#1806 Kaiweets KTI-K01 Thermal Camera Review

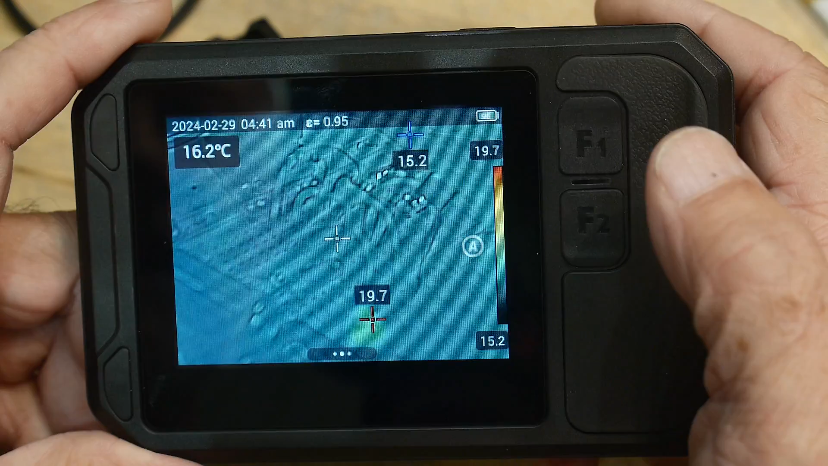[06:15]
On screen: spot 16.2°C
Uh, I don't know what the focus range is on this thing, but it looks pretty good.
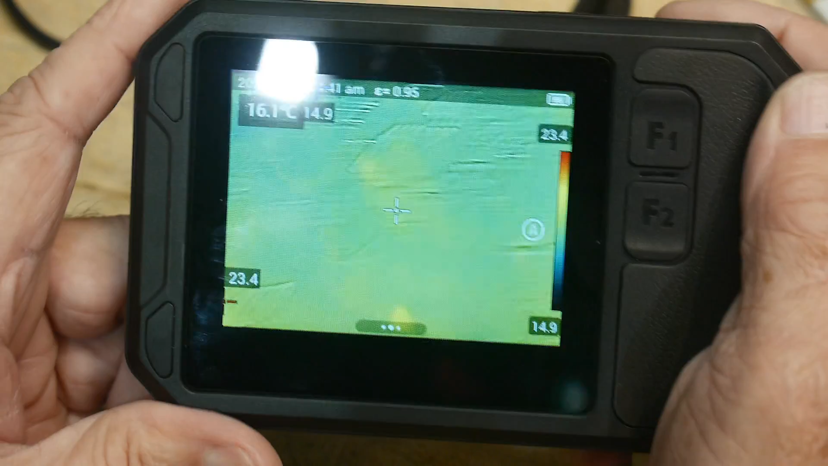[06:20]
On screen: spot 16.1°C
Uh, let me, uh, hook something up and get it hot.
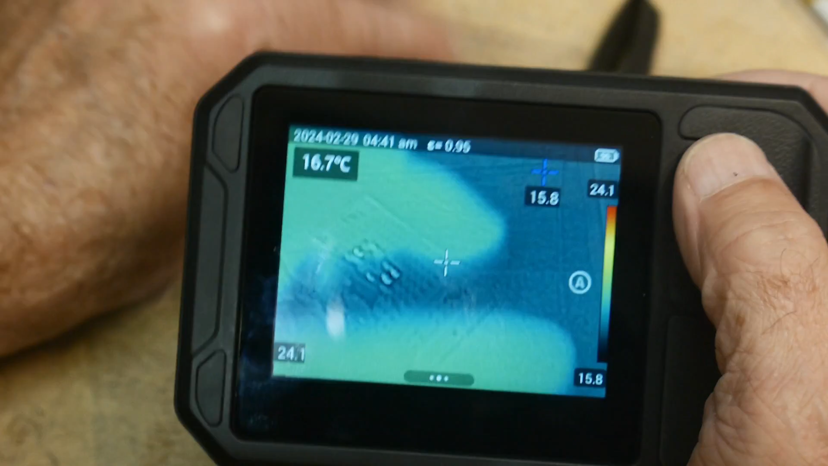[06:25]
On screen: spot 16.7°C
Um, but let's talk about the F buttons. F1, I have set to change the palette.
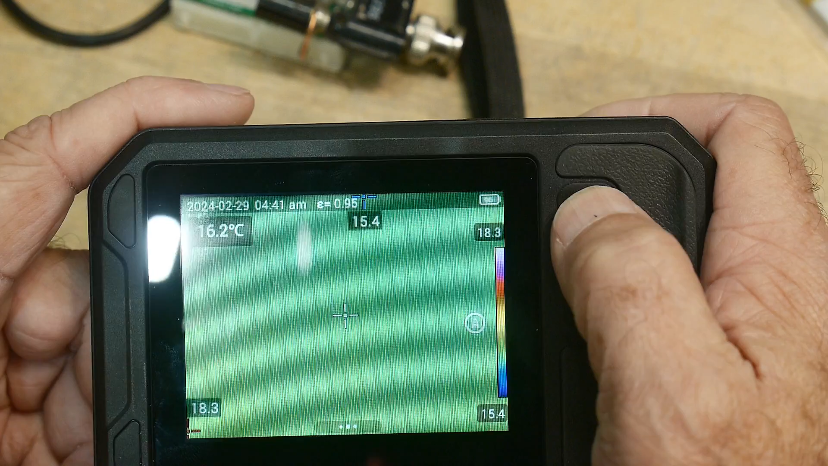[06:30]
On screen: spot 16.2°C
So you can have, uh,
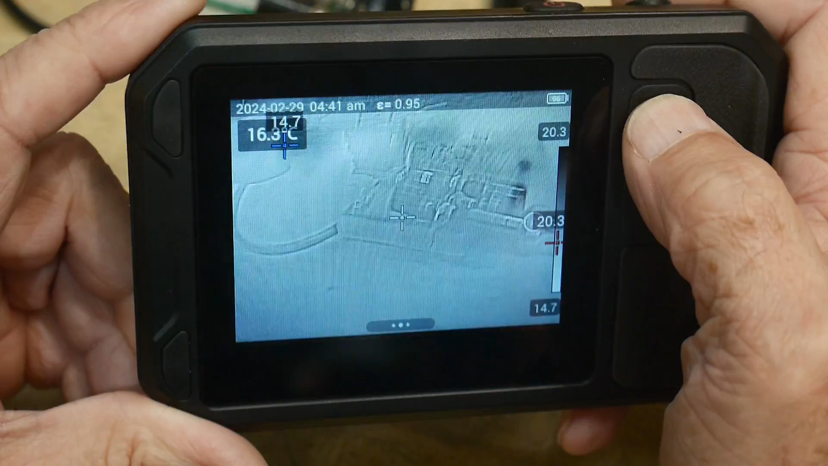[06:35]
different, different, uh, uh,
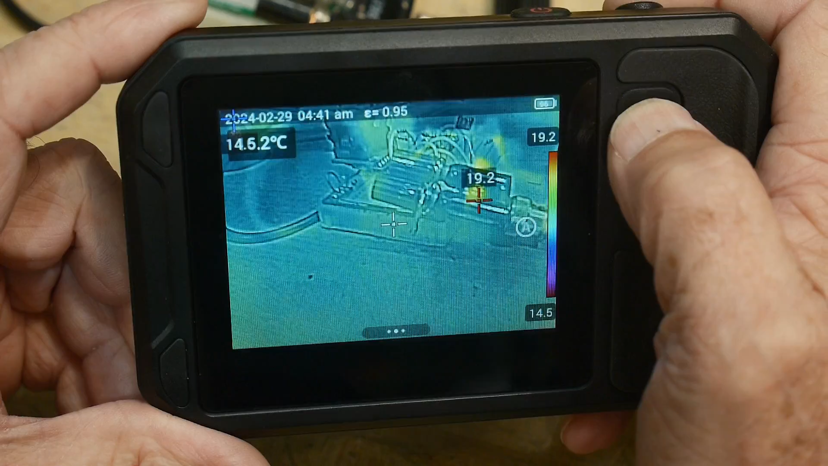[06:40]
oh no, this one is visible only, or, um, overlaid, things like that. All right.
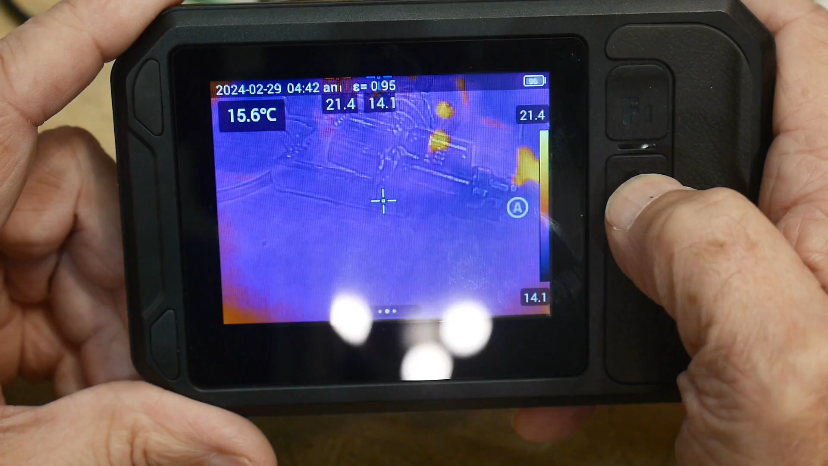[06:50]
On screen: spot 15.6°C
And then this one down here, I got those backwards, didn't I?
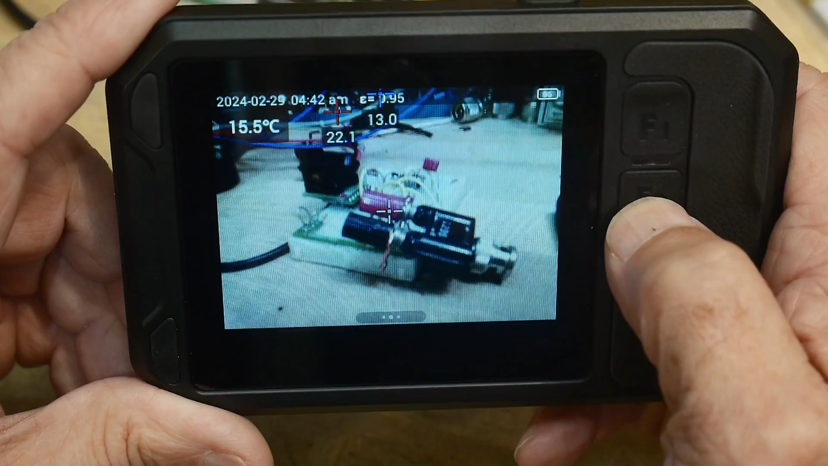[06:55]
So this is visible only, picture in picture, mixed, and then image only.
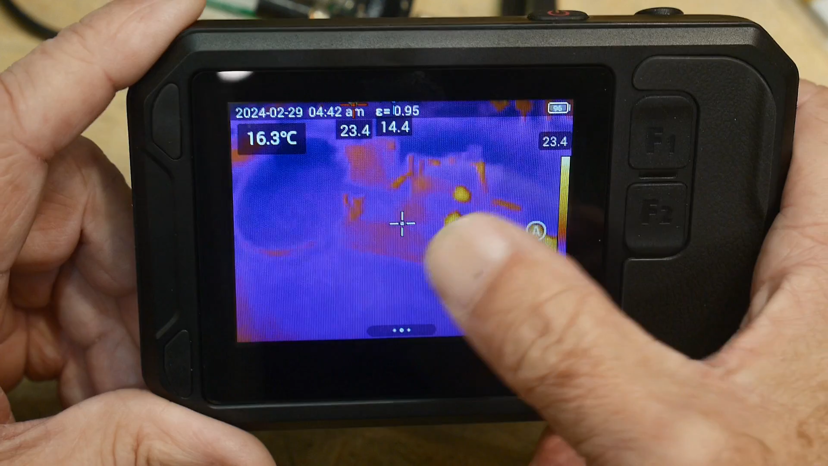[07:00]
On screen: spot 16.3°C
And then this one is, yeah, this one is the color palette.
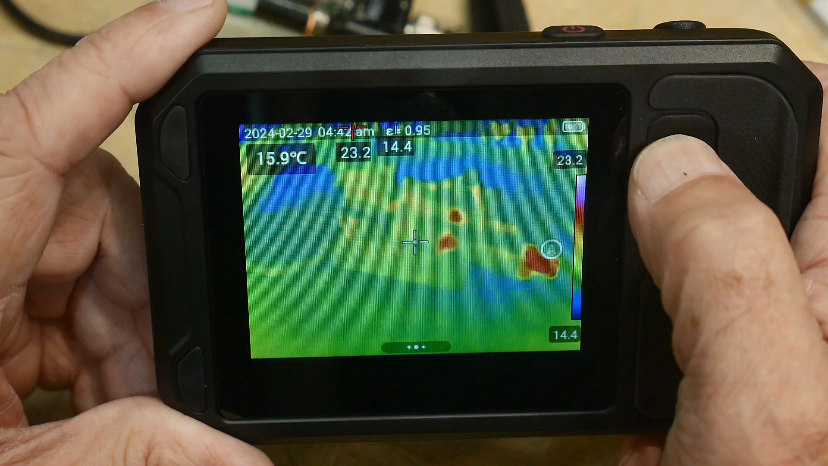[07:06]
On screen: spot 15.9°C
It's a different color palette, white hot, black hot.
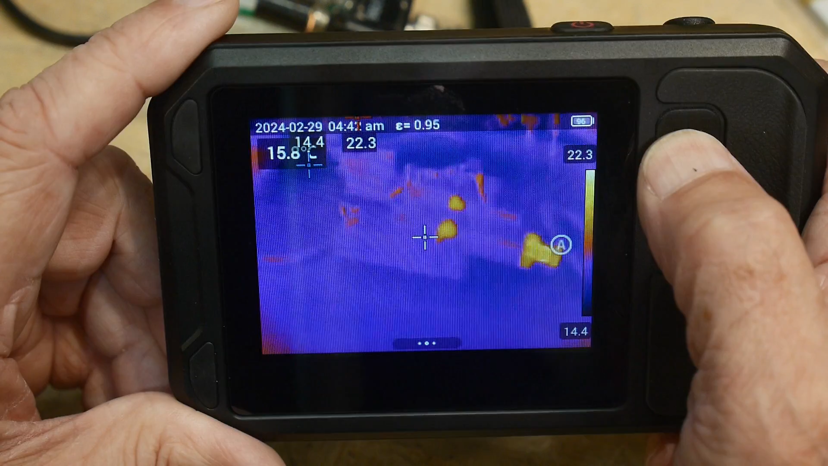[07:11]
And then, uh, this is the one that I like. So we'll stay with that one.
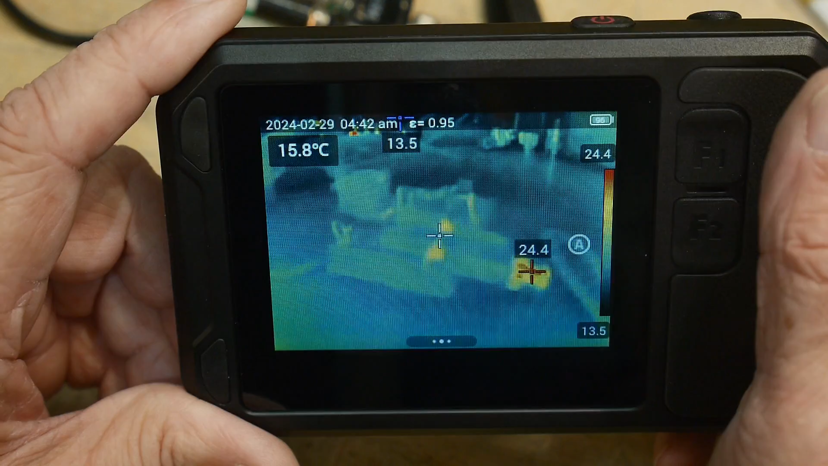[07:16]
On screen: spot 15.8°C
I think it's called iron, something like that. Um, and then just to push the button, takes the picture, image saved.
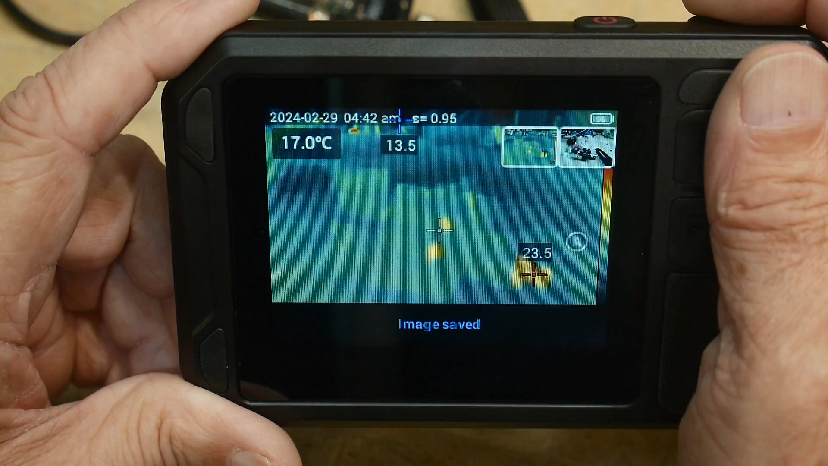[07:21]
On screen: spot 17.0°C
Looks like it took two images, both the, the, uh, visible and the infrared.